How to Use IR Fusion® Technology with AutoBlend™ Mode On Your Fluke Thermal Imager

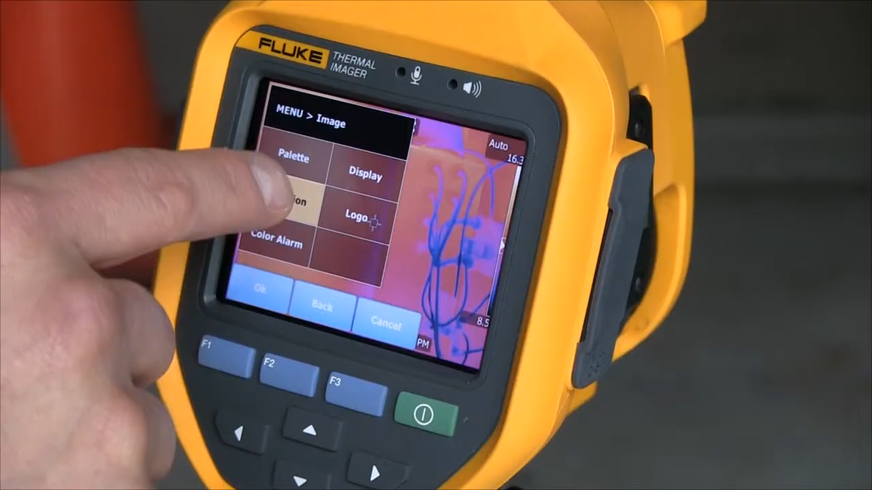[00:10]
You can't always read equipment identification such as wire labels,
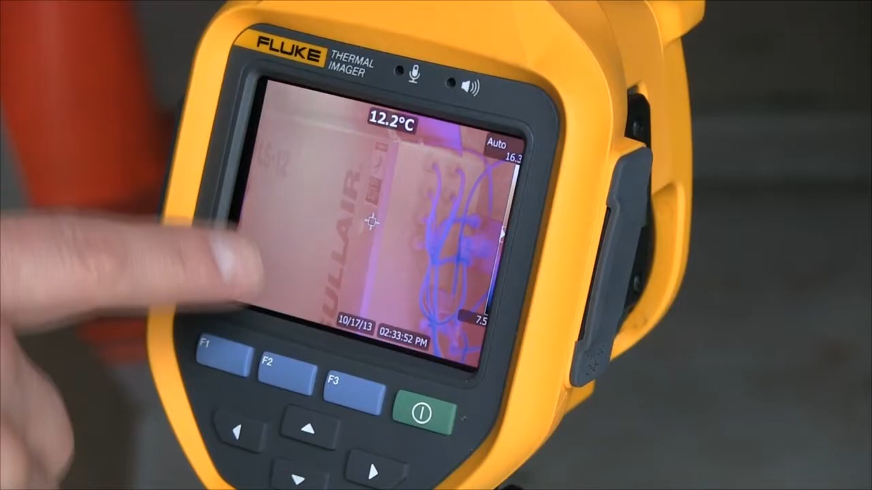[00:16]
On screen: spot 12.2°C
motor nameplates, circuit information, or other important visual information.
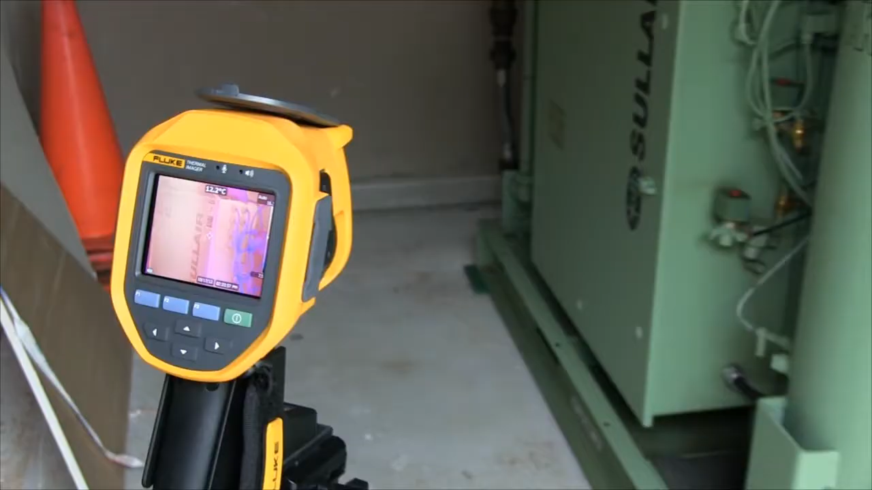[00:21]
Fluke's auto blend mode blends a visible and partially transparent infrared image into a single view.
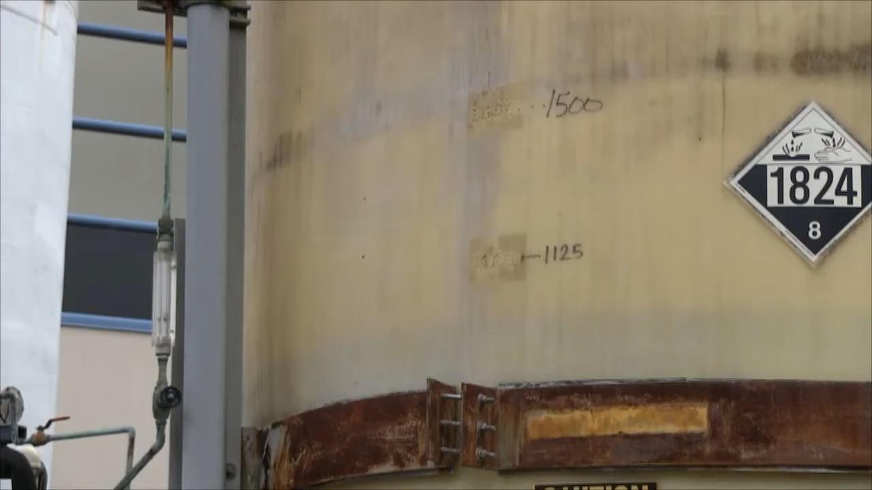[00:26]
Our patented image alignment approach provides a comprehensive detailed view of what's going on. In this application we're looking at a tank level. We're changing it from max IR to min IR so you can actually
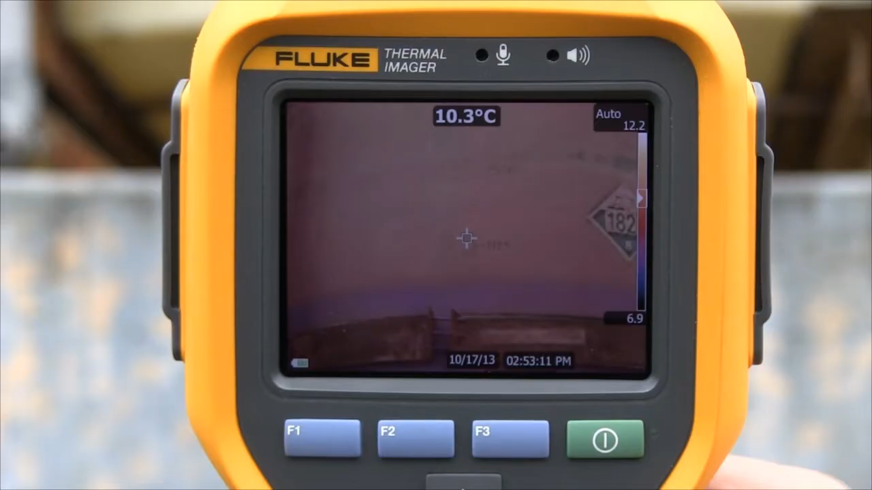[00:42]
On screen: spot 10.3°C
still read what the tank level is as well as visibly see the infrared color showing you the tank level.
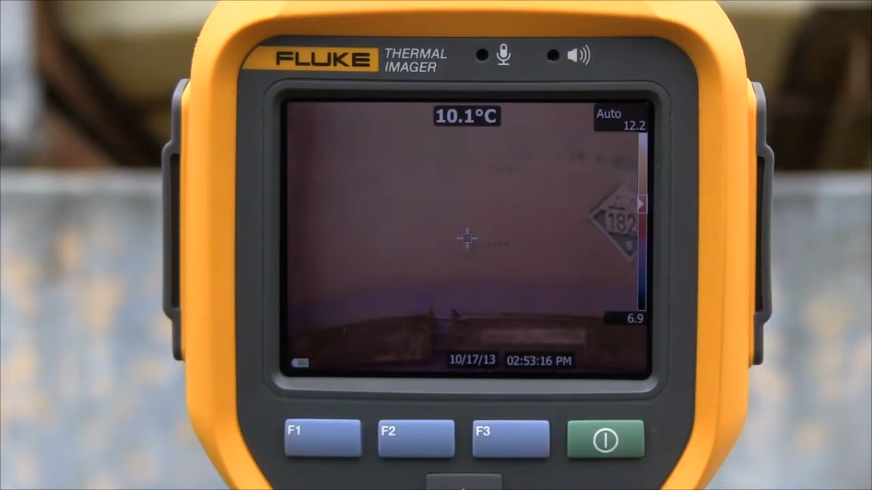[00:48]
On screen: spot 10.1°C
This level of detail is not found elsewhere. There are multiple use options for the feature in the camera, smart view software, and smart view mobile. Two levels of blending are available on the camera and
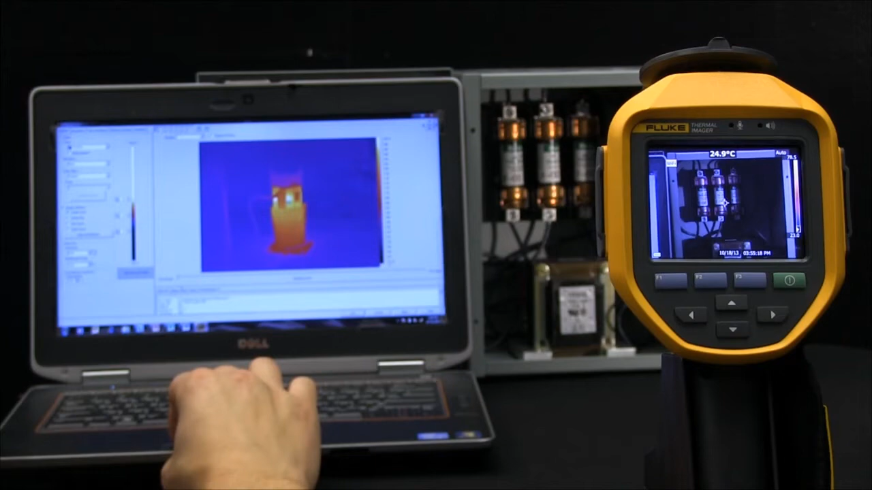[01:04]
continuous blending is in the software as seen here.
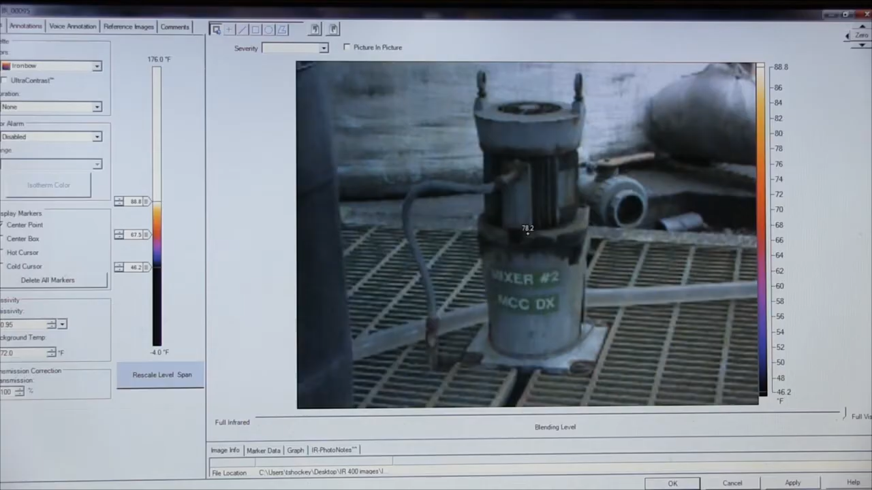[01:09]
This gives you the confidence that you will identify and understand where the issue is,
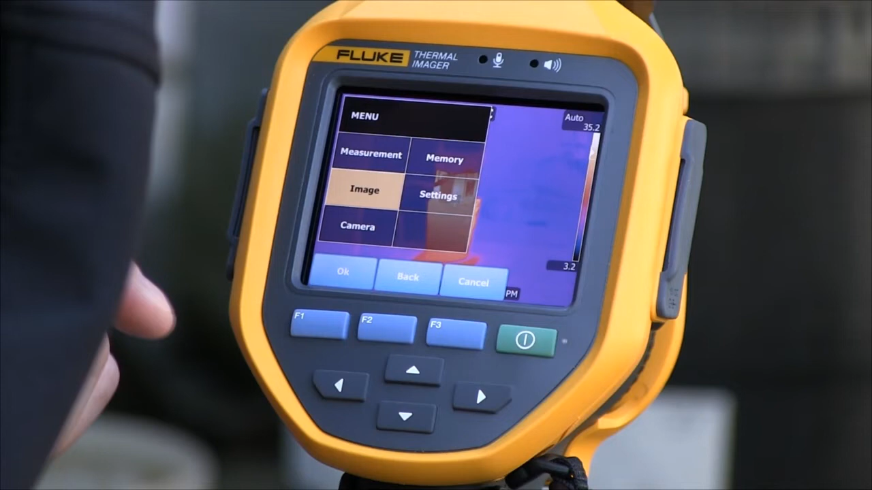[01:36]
Being in full infrared mode we will now change to a blend of infrared
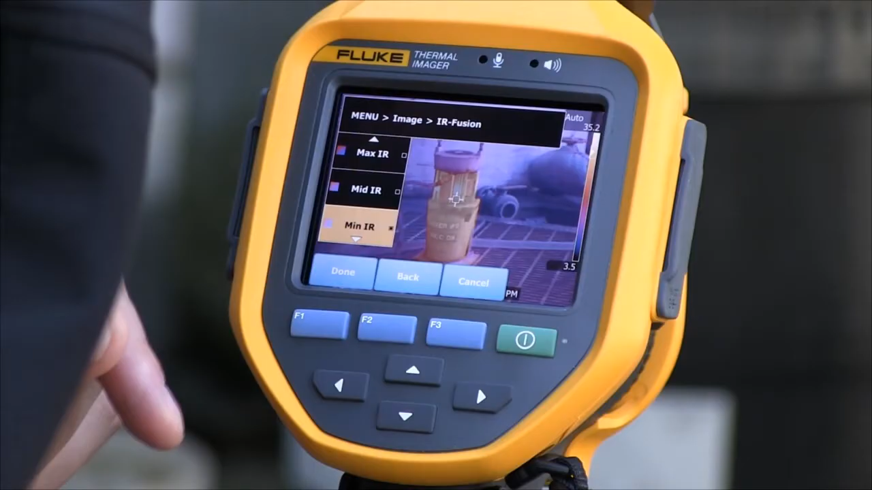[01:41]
and visible giving us the ability to read the tag on the pump, clearly identifying the application for our records.